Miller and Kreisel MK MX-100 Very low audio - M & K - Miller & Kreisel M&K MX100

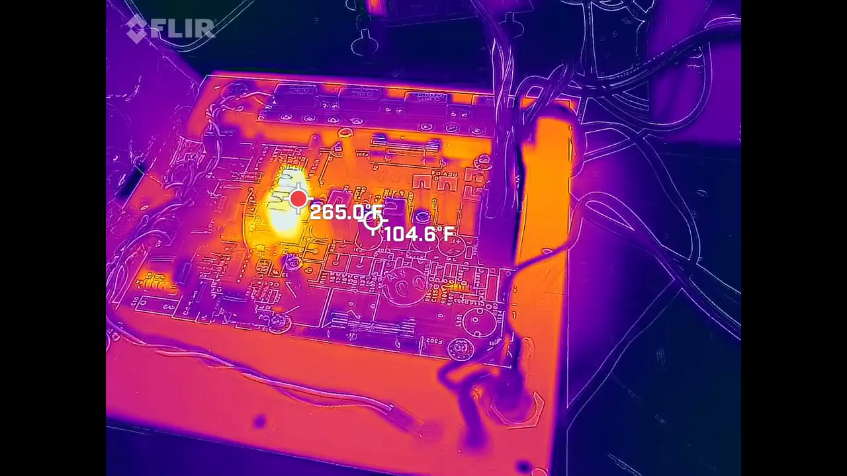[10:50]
On screen: spot 104.6°F, max 265.0°F
wow once we get up close to them
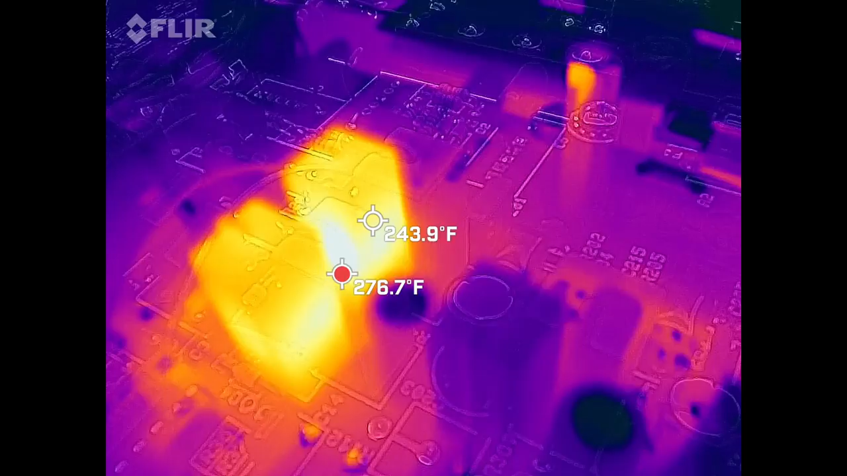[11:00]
On screen: spot 243.9°F, max 276.7°F
275 degrees man I think they could have done a little bit better job on those resistors but the overall heat sink temperature right now is 130 148 degrees approximately
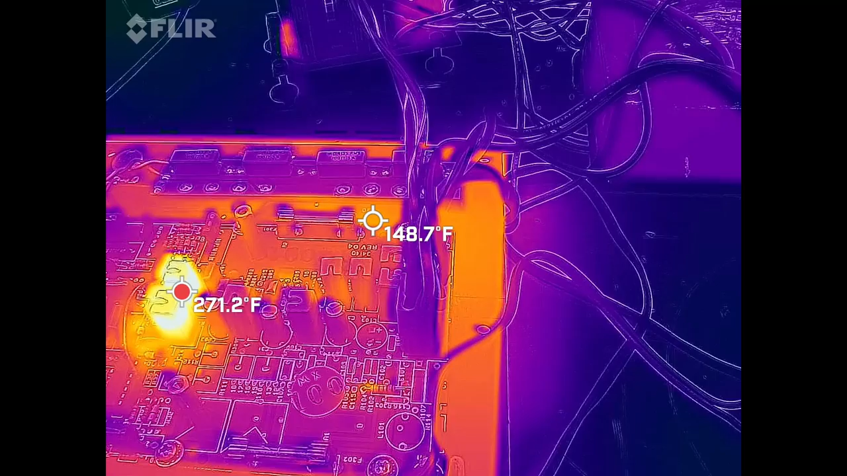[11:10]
let's actually look through the fins of the heat sink and see what it says with the spot
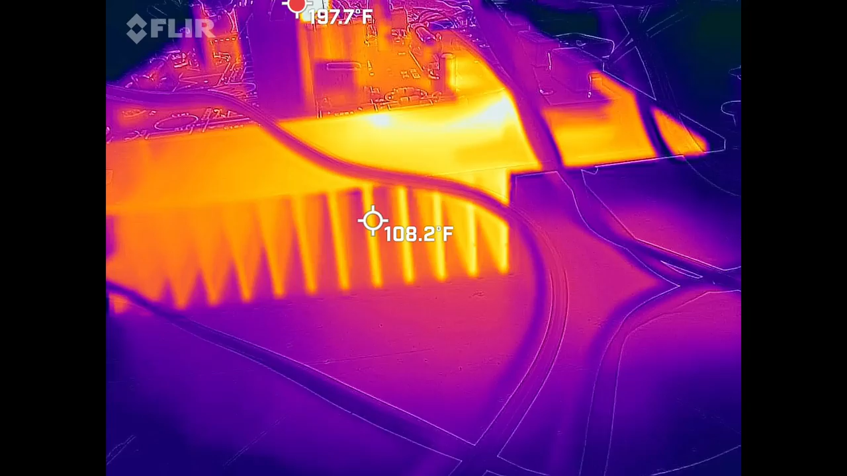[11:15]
On screen: spot 108.2°F
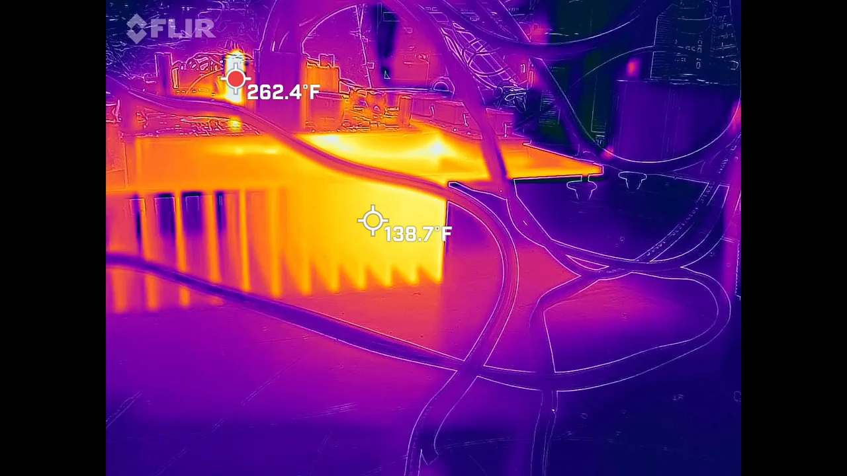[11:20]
On screen: spot 138.7°F, max 262.4°F
yeah we're running just under 140 degrees or right at 140 degrees where the chip is
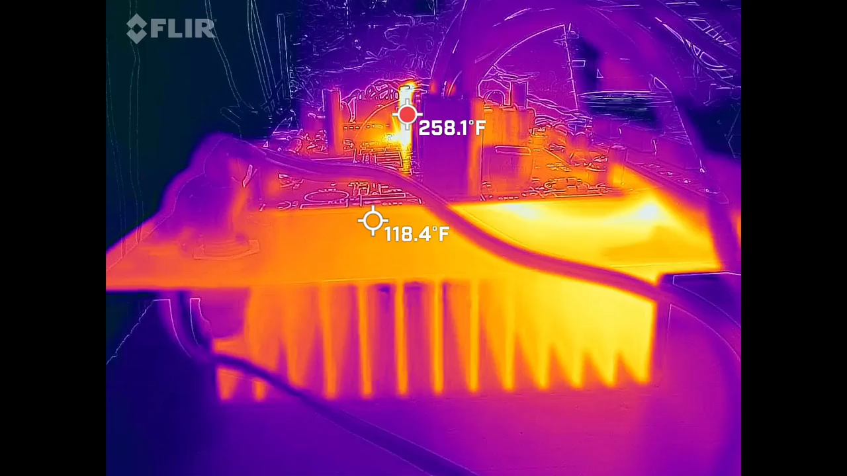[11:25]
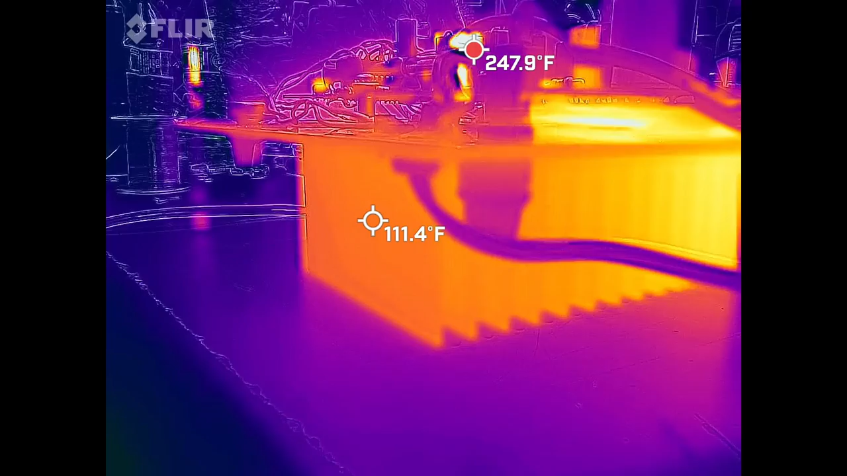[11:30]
On screen: spot 111.4°F, max 247.9°F
and then over on the other side we're at 111 degrees just go ahead and take a look at that power transformer real quick see
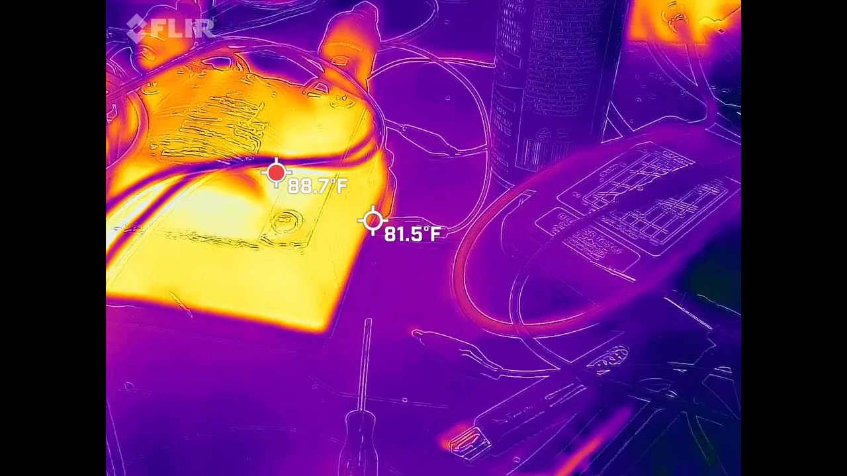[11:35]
On screen: spot 81.5°F, max 88.7°F
what temperature it's running at it's about 89 degrees no problem there and
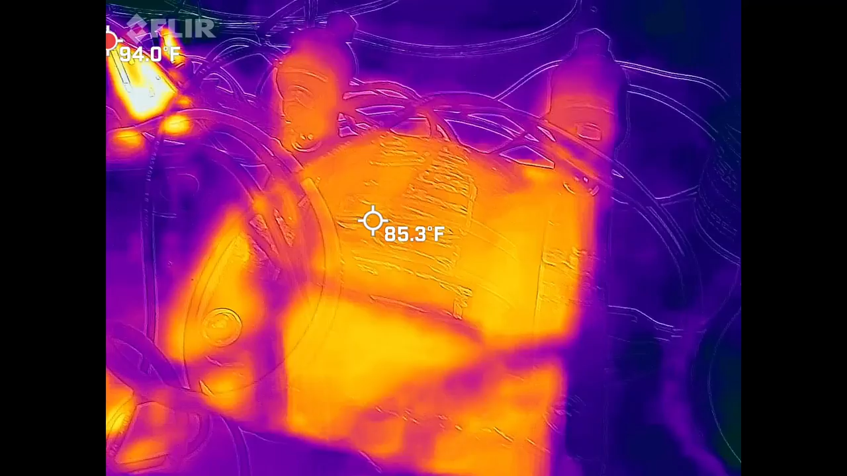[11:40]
On screen: spot 85.3°F
then of course the bridge rectifier board the hottest part on it is the rectifier
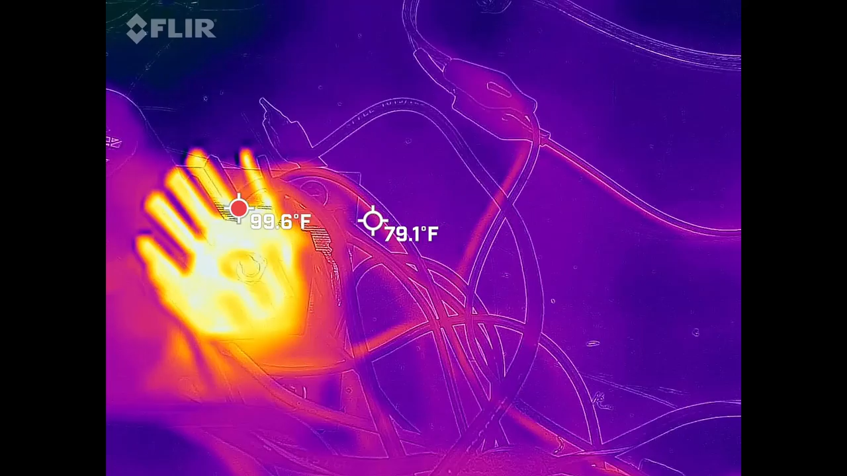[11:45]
On screen: spot 79.1°F
itself at just under 100 degrees and of course those equalizing resistors should be fairly hot over here as well
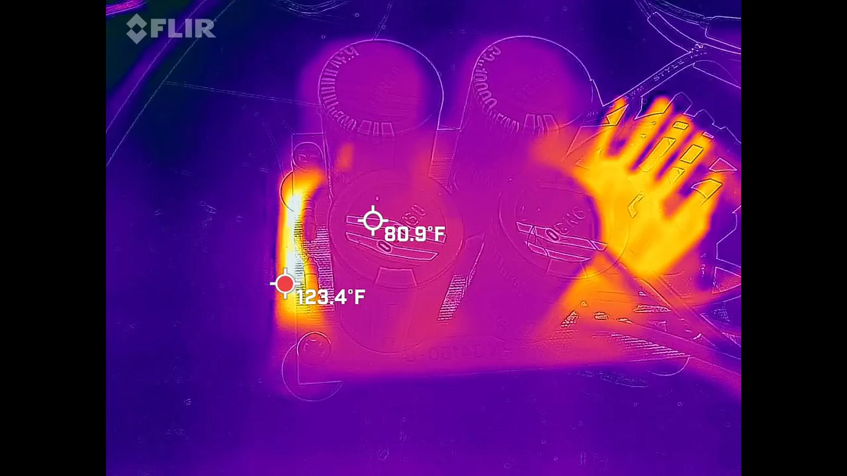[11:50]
On screen: spot 80.9°F, max 123.4°F
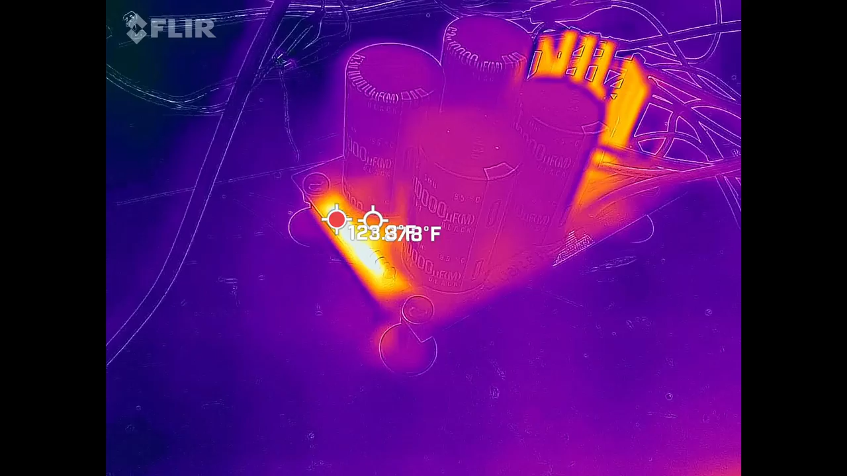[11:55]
and they're 120 about 125 degrees and now for the dummy load
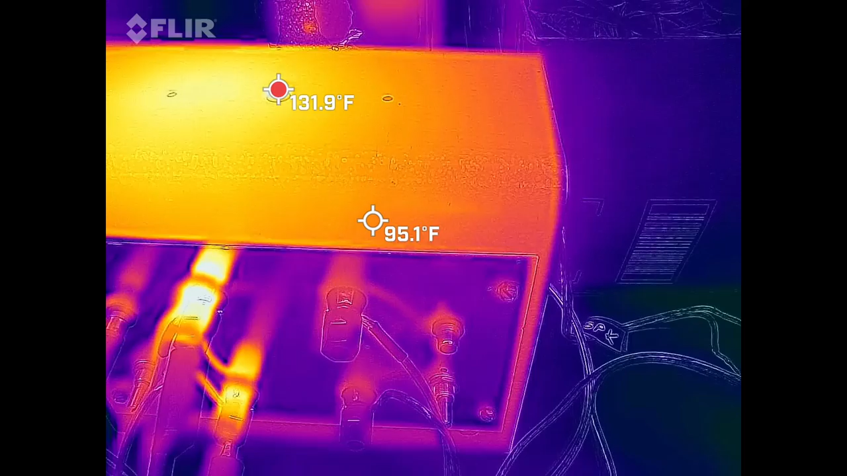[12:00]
so definitely running hot 121 degrees
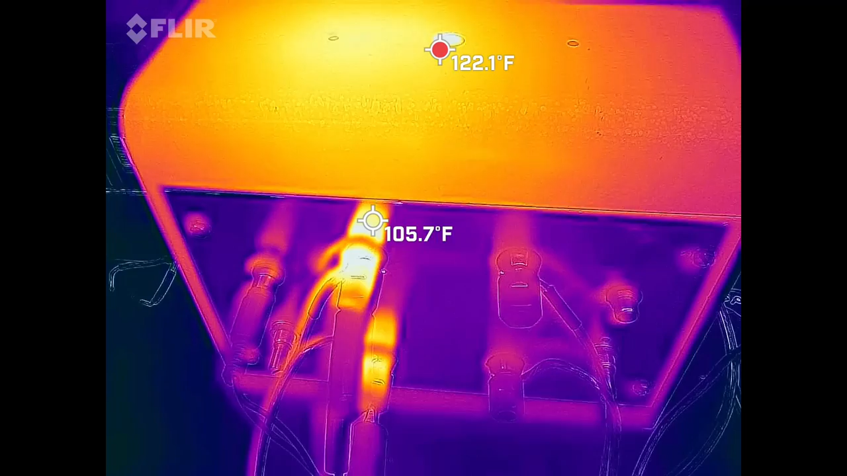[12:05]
and the connectors are at 117 they're connected directly to the big resistor on the inside
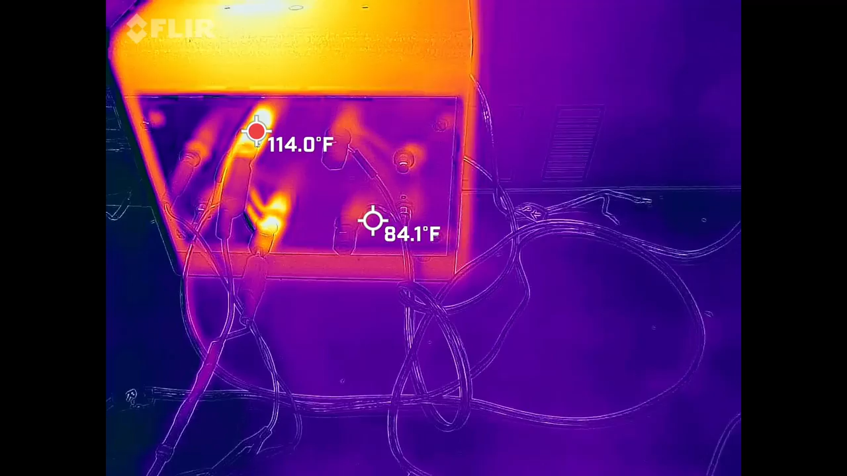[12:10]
On screen: spot 84.1°F
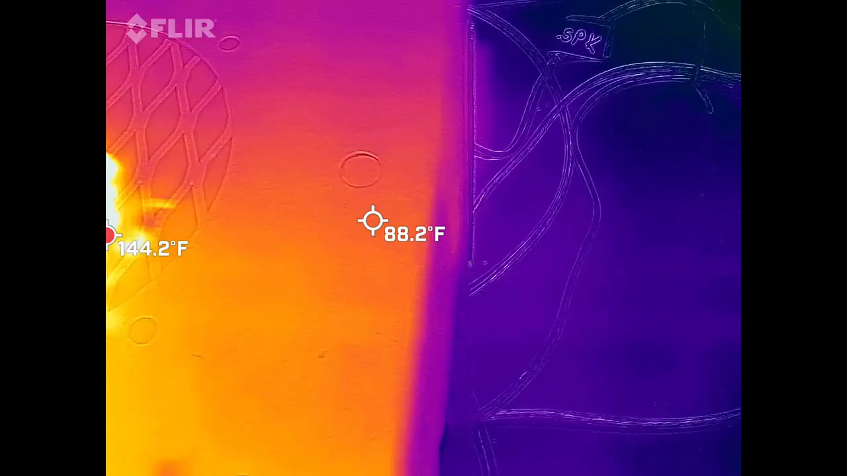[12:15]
On screen: spot 88.2°F, max 144.2°F
so if we look down inside the dummy load the big resistor is at 340 degrees approximately